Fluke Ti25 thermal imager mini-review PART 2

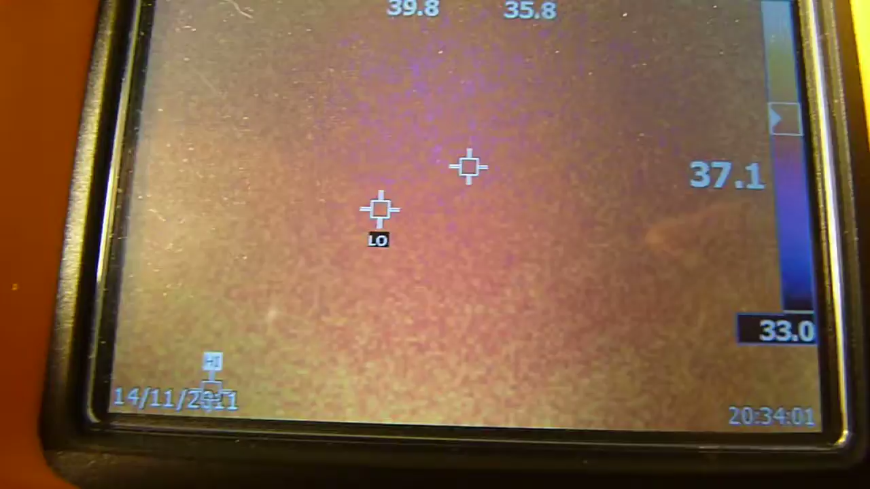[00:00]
Hi, this is part 2 of Fluke TI25 Thermal Imager Review.
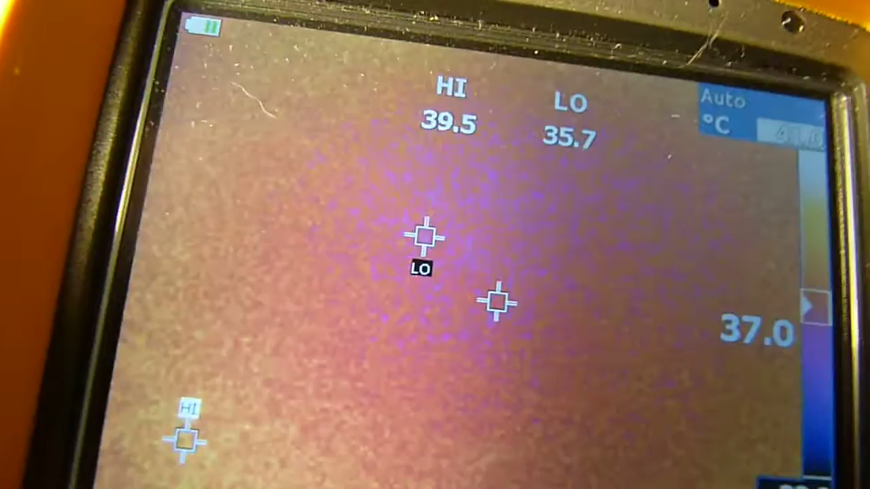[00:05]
Let's take a look at the menus. The center key is the power button.
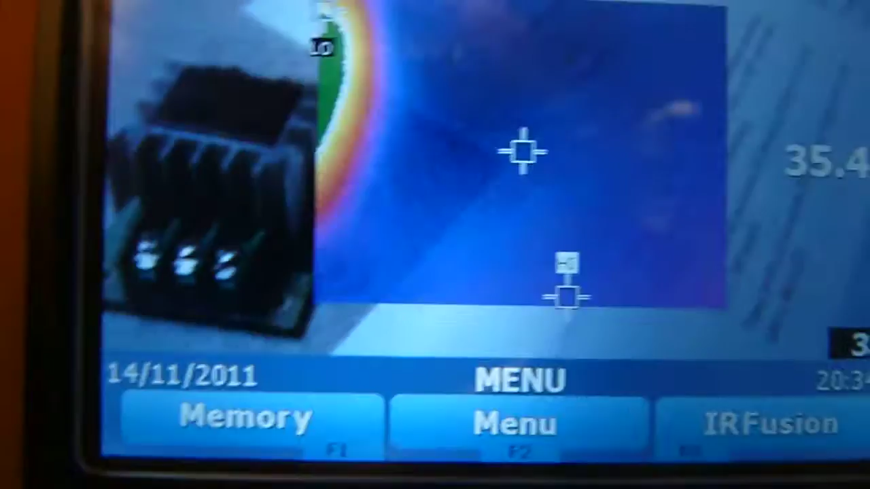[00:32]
Let's take a look at our object here.
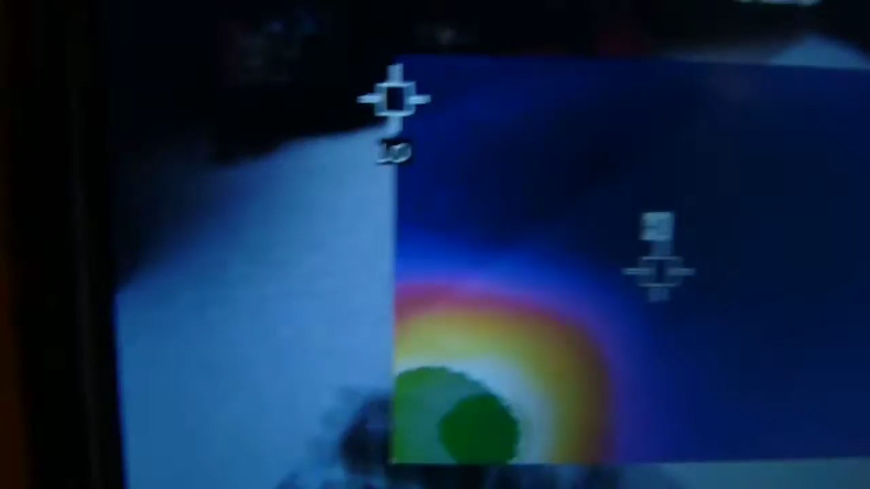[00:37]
Sorry, it's kind of hard for me to get the focus right.
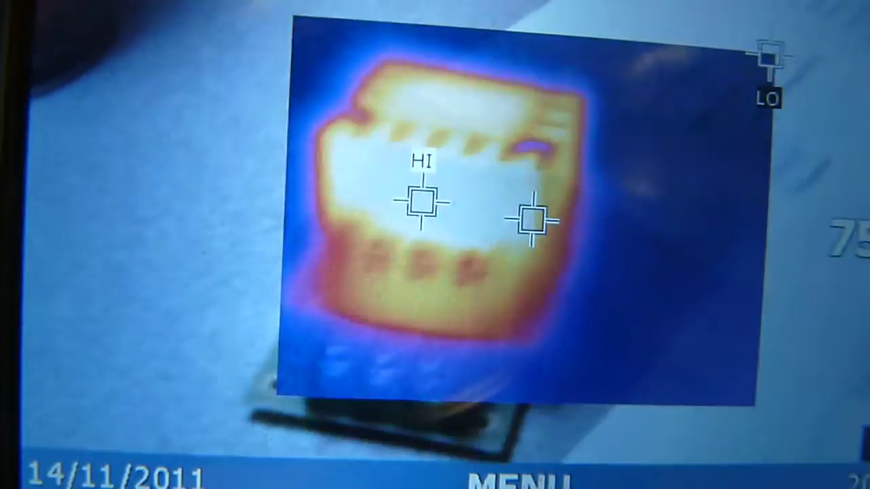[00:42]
That's our little board.
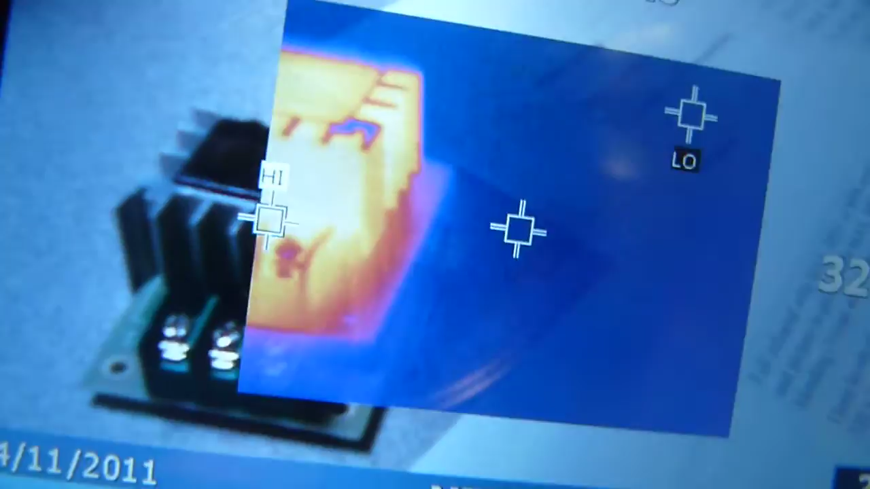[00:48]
You can see IR view in the center and you see visible light.
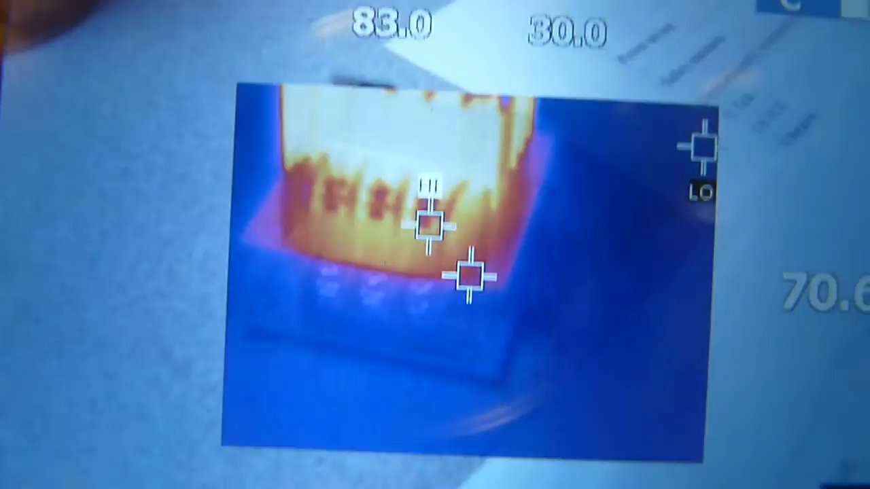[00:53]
You can actually take a picture just like that and it will save two
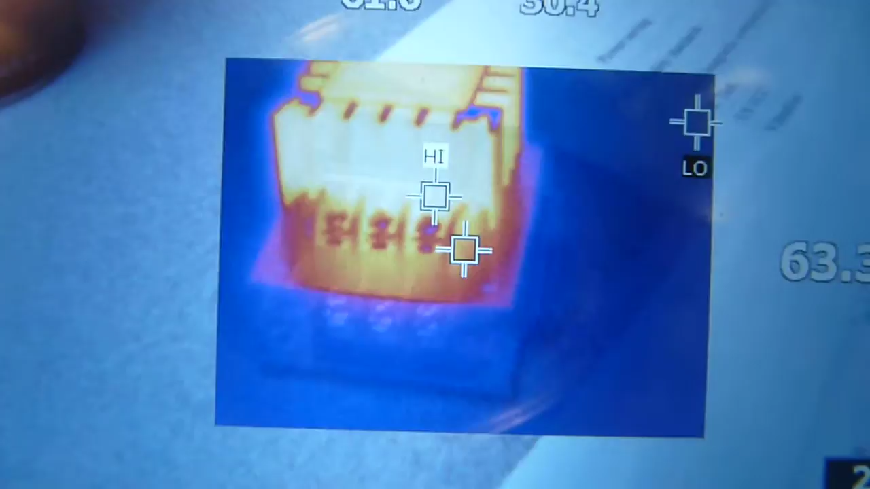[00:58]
separate images that you can later view and combine and look in your software.
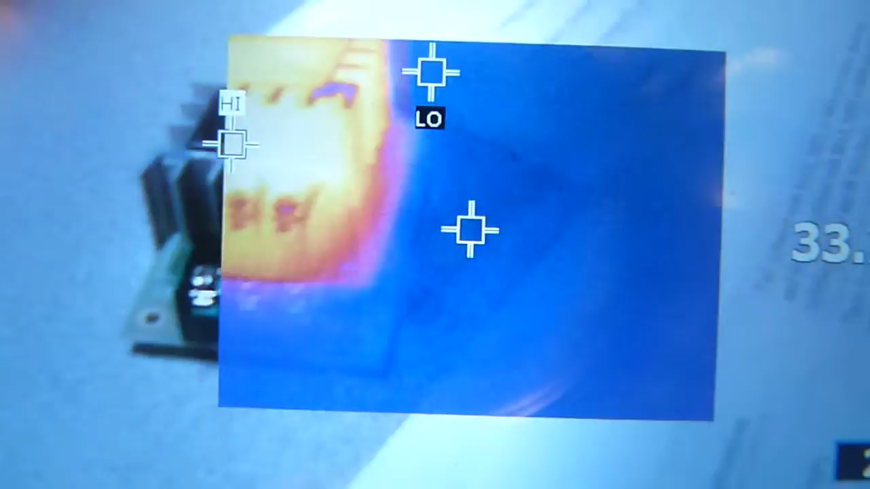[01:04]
This allows you to identify complex shaped objects. If you're in an industrial environment, you have a bunch of pikes intertwined and you want
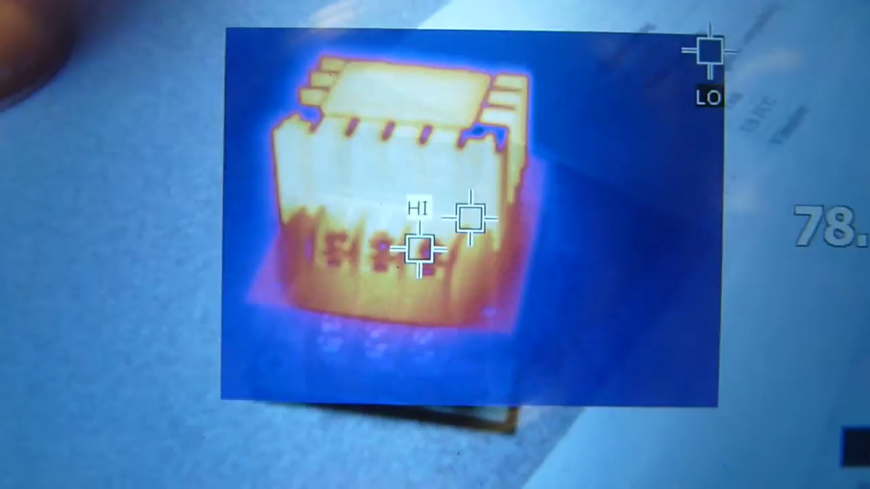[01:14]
to see the temperatures of one particular one.
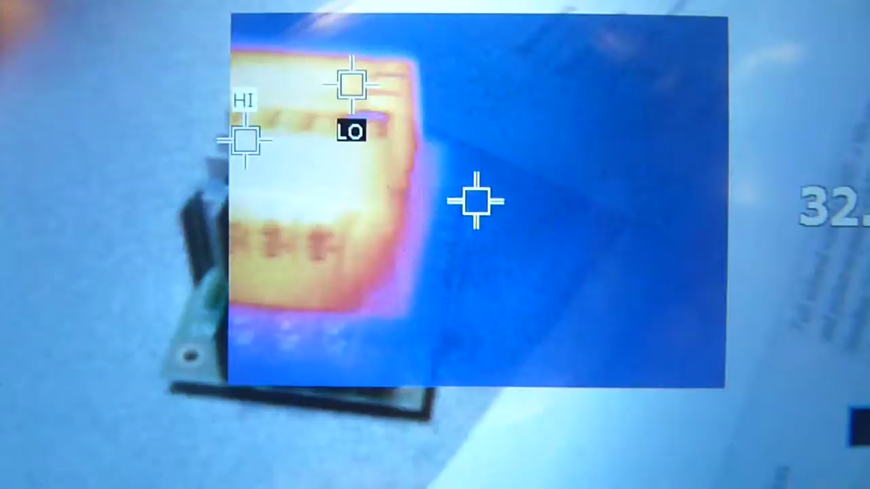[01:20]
You will have many sources of radiation, so it will be hard to tell what you're looking at.
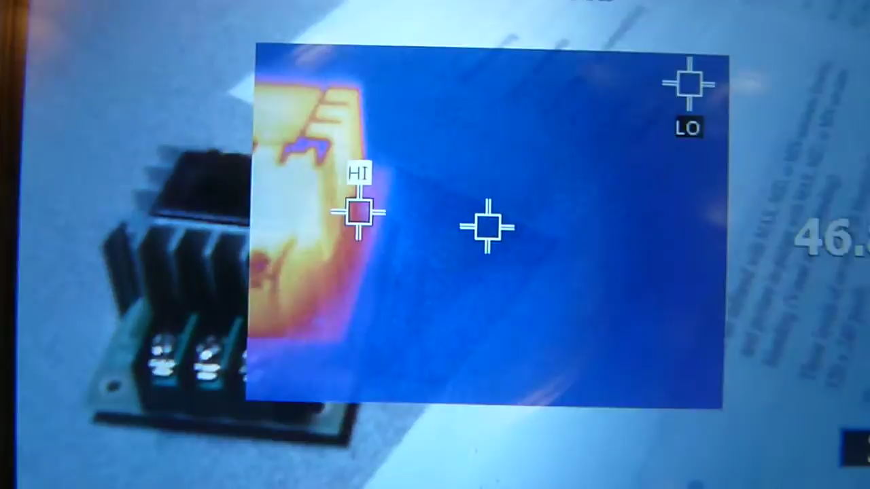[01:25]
But with IR Fusion, you can easily tell exactly what the temperature is of your target.
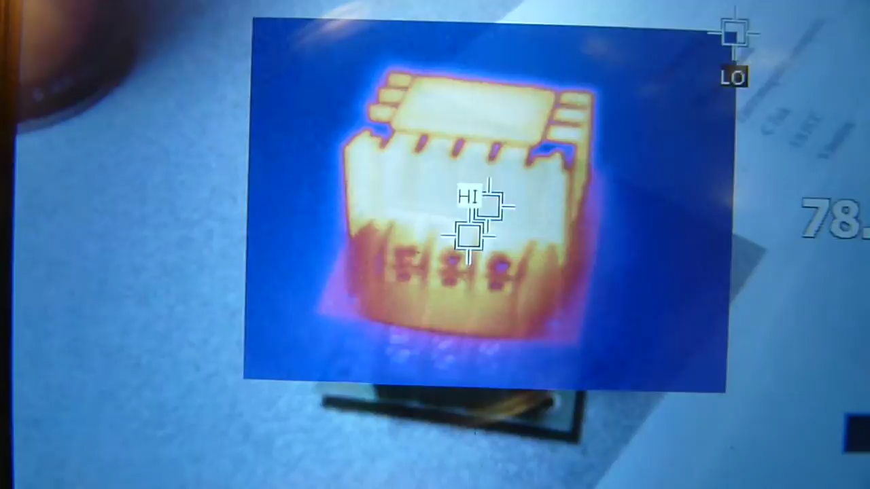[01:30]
You can do 50% opacity, you can do picture-in-picture and so on.